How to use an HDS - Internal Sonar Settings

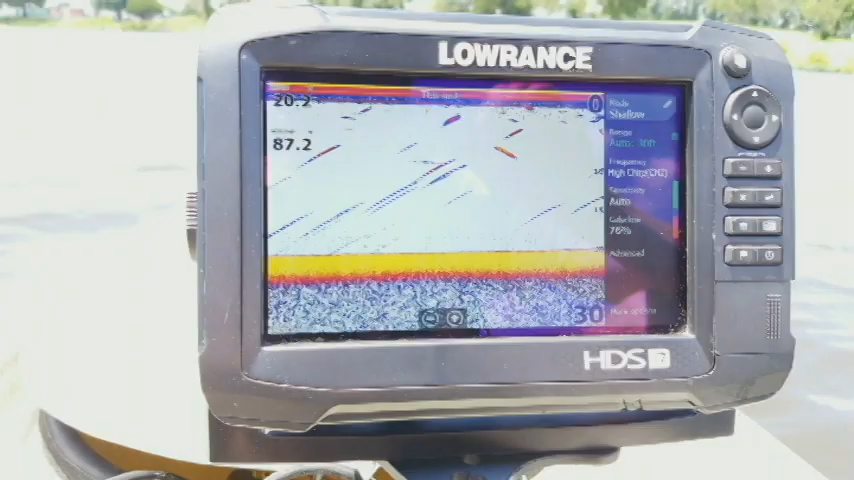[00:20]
Hey guys welcome to another episode of Lowrance Training Academy. I am here with my HDS 7 Carbon and what I'm going to show you today is all of the internal sonar menus on here. Now I'm not talking about the sonar menus you get here, I'm talking about the ones that go inside your settings. So I guess technically you can consider them sonar settings.
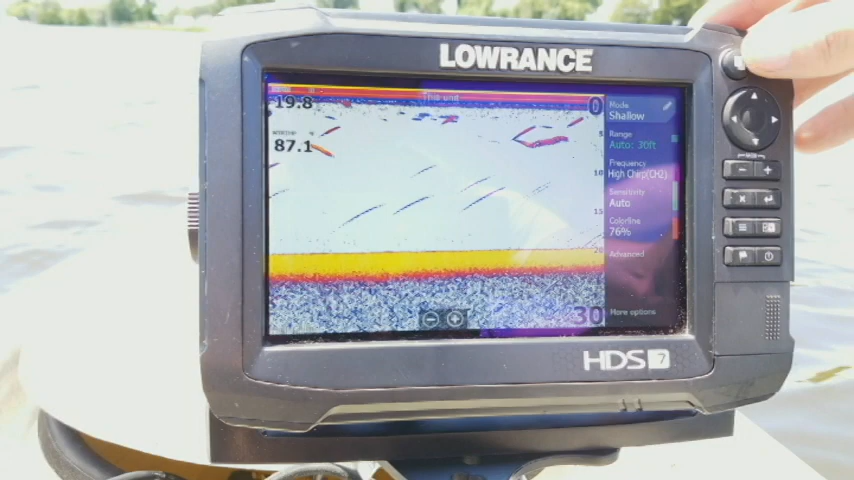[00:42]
But what you can do is just press your pages button right here. Now if you have the new software like the 19.1 or the 18.3,
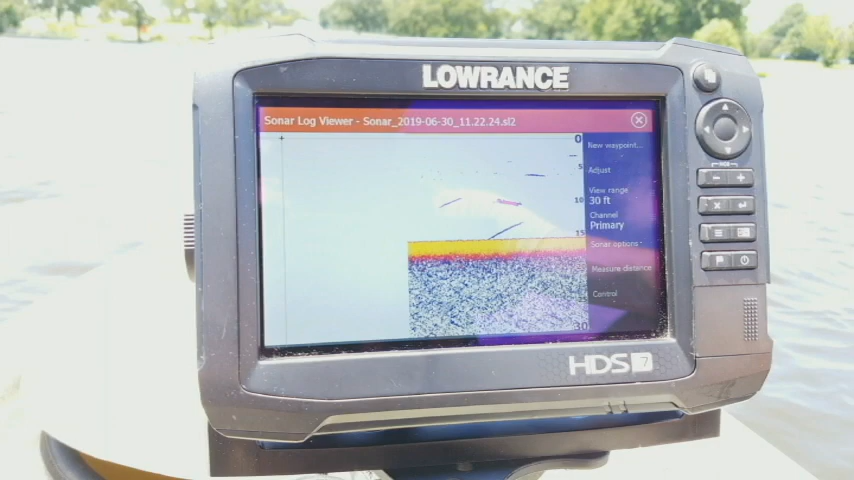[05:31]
Now I just only saved it for like a half of a second so it's just kind of stopped right here. But when you're done you can go in you can hit your X and take it right back.
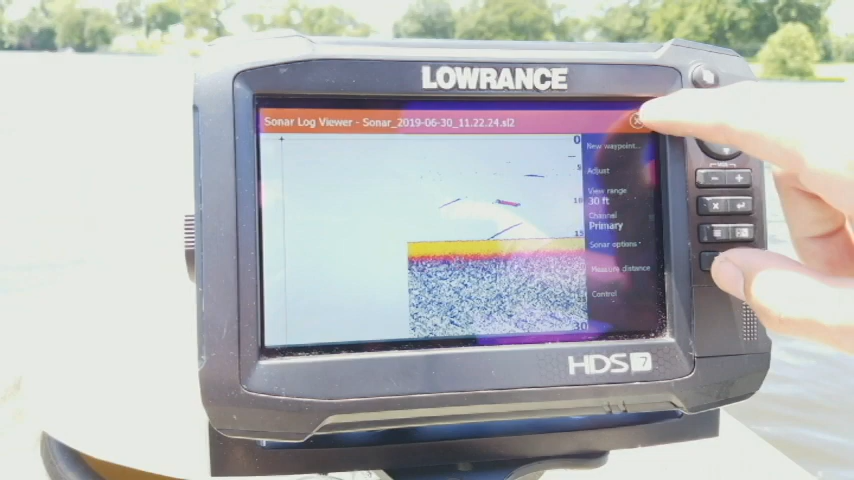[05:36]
It's just a way for you to view it real quickly for any logs that you've recorded. It's actually a an extra option that was added in on one of the later updates to these units. Now you have your structure depth offset or if you click on it it's your basically it's your structure keel offset.
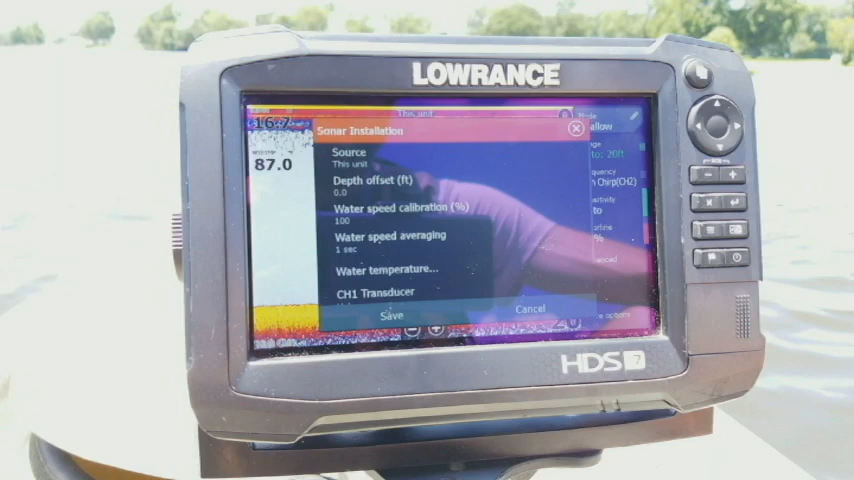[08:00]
if you had multiple units connected together you could view the source from another unit right there. And when you select that it pulls up actually these options down here per the individual unit that you select.
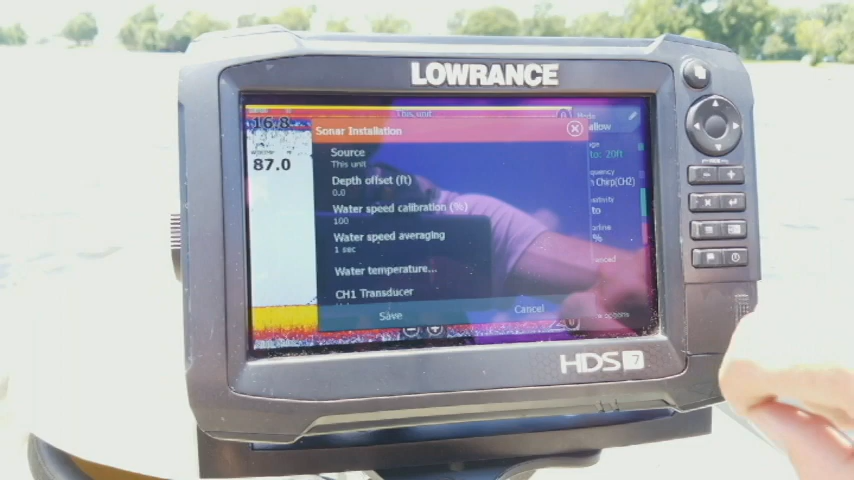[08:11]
But now you have your depth offset which is the same thing as your structure offset except for that applies to just your 2d sonar whereas the structure offset only applies to like your down scan or your side scan imaging. You have your water speed calibration. Now this is to calibrate if you have a speed paddle wheel let's
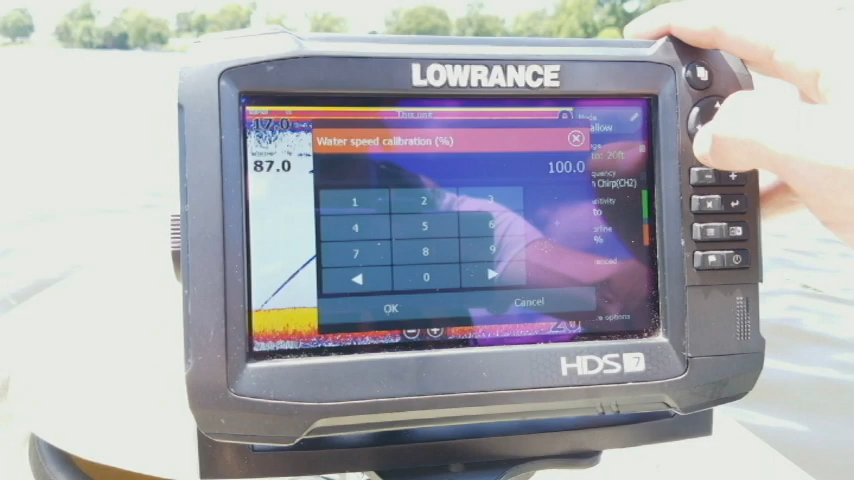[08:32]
say it's not reading correctly you can go through and you can kind of set a calibration on it and you can just kind of go through and play with it and add in certain percentages to that to try to make it a little bit more accurate.
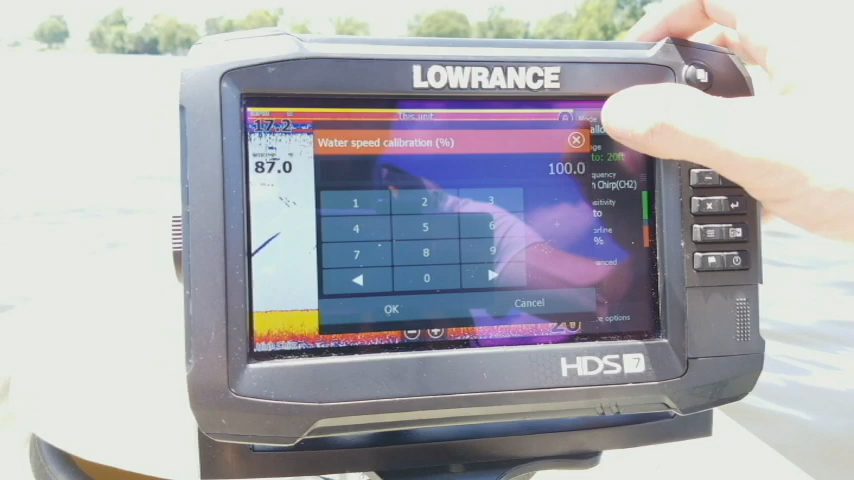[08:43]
Now you have your water speed averaging and so you can go in you can actually increase this you can go all the way up to 30 seconds on here.
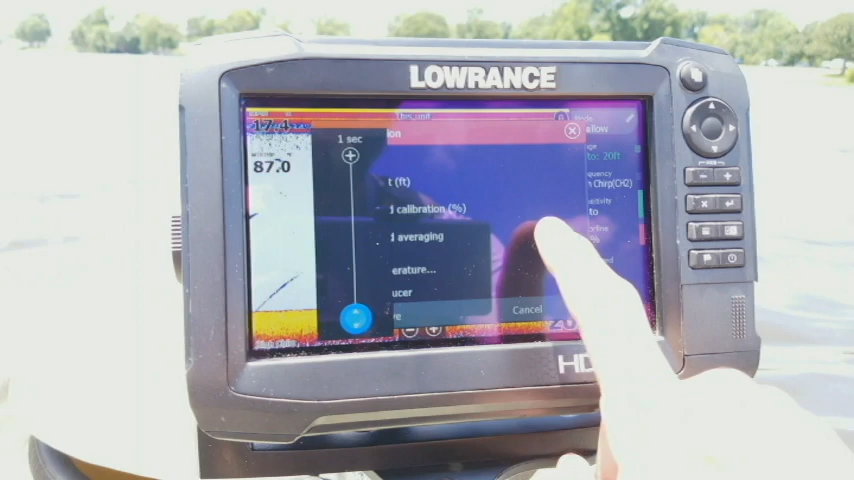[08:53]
Now you have your water temperature. Now if you click on that right now it says that I have no temperature sources even though I'm actually physically reading one.
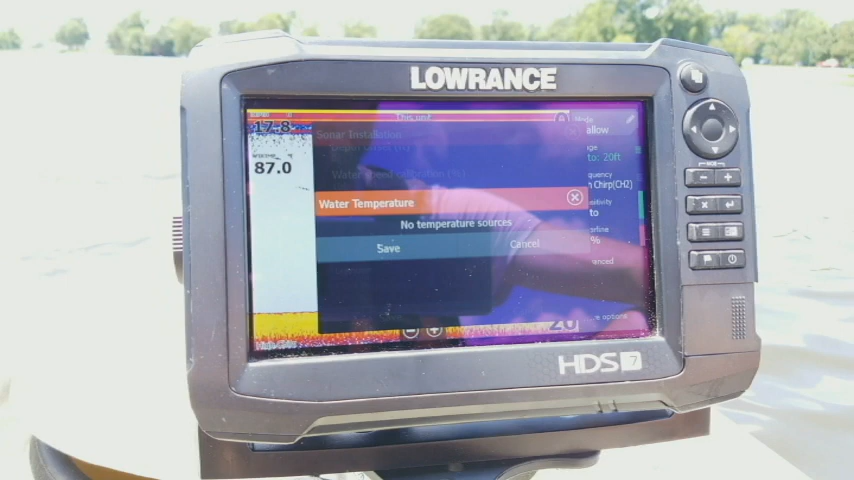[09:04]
Now this is actually an issue with the software on these units. Now in all honesty I have never actually been able to figure out how to set the water temperature calibration on here because really what it does because you have your water temp but it's a calibration option for it. Now a lot of people think that okay I'm reading five degrees off I can go in and adjust it five degrees. Well that's not really the case.
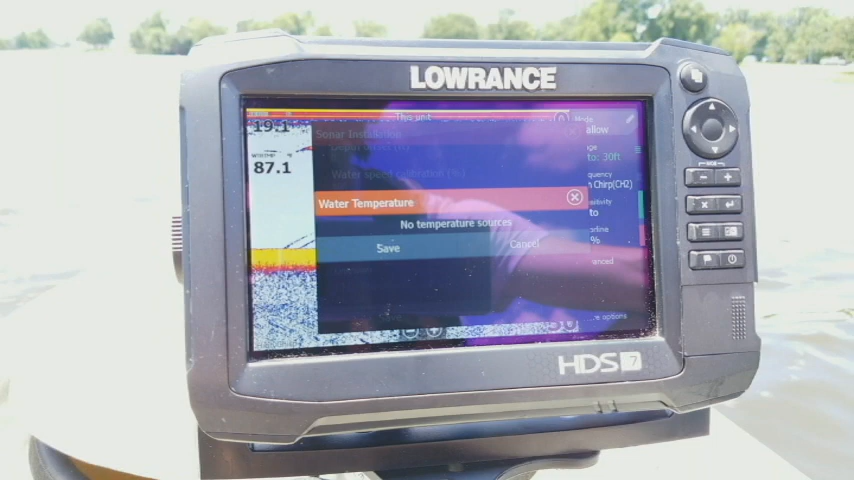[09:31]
When this feature is actually working you can go through and you can make small incremental adjustments as far as I can tell to be able to get it to read a little bit more precise. But if any of you have actually been able to be successful in using it please comment below and let me know.
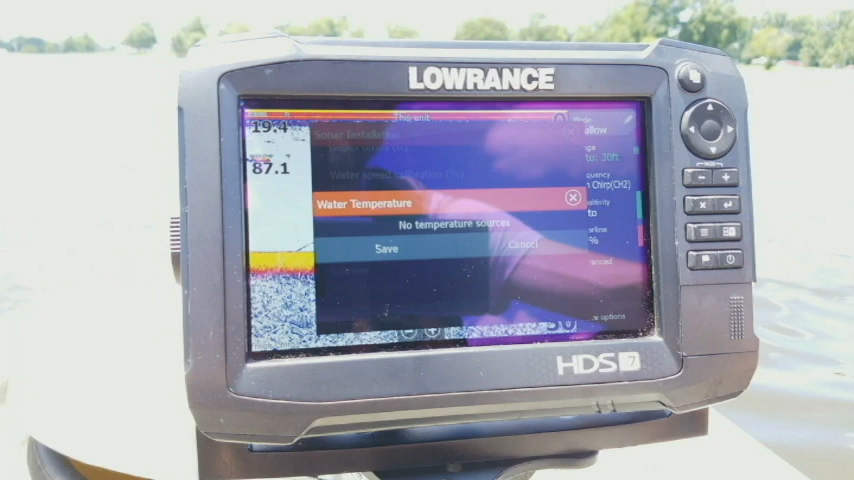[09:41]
I've been trying to figure that out. I've even spoken with product management guys over at Lowrance and even they couldn't really explain it to me very well.
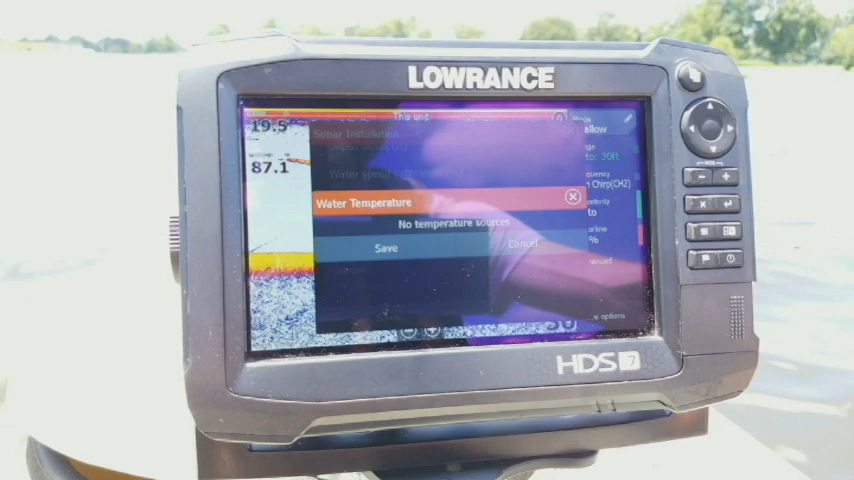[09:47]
So for right now I'm going to hit cancel.
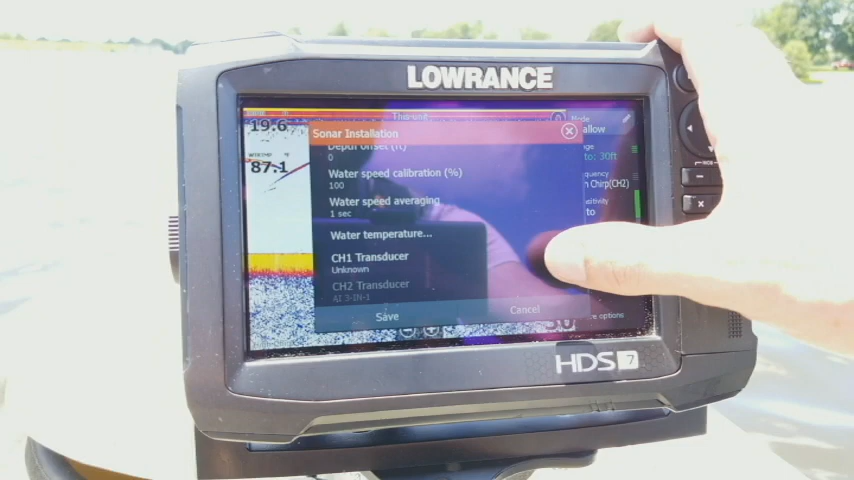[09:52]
Now down here you're going to see your transducer channel one and your channel two.
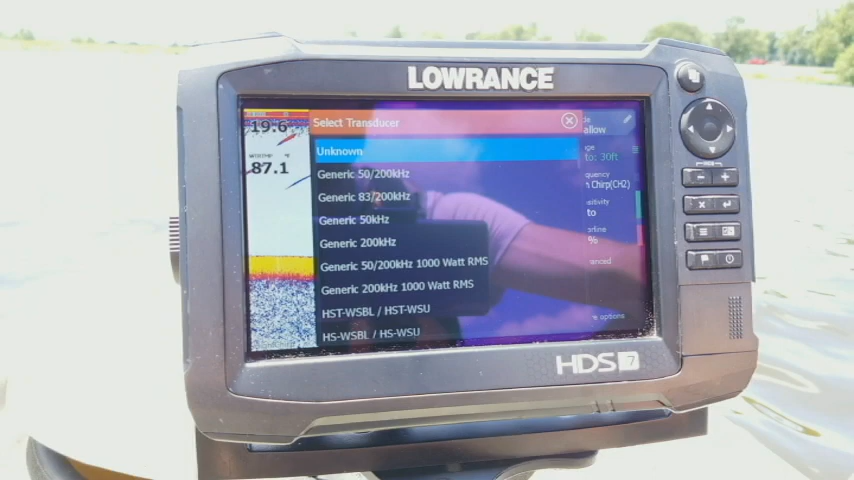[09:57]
So if you click on one of them it's like the first one it brings up a list of all the different transducers that you can pick.
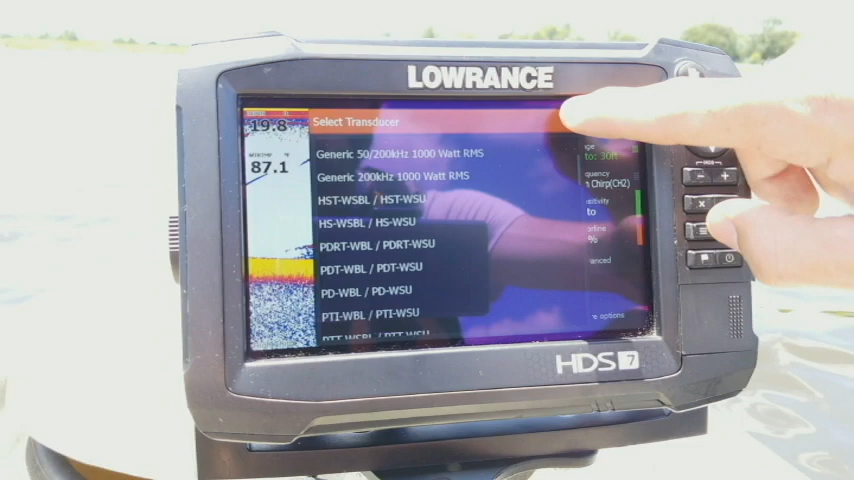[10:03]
Now as I mentioned before in one of my other videos is that your channel one is the blue port on the back of your unit. Your channel two is your black port. So I am currently running a three-in-one active imaging transducer. So I'm connected to the black port. So normally I would select channel two. However these structure scan transducers like the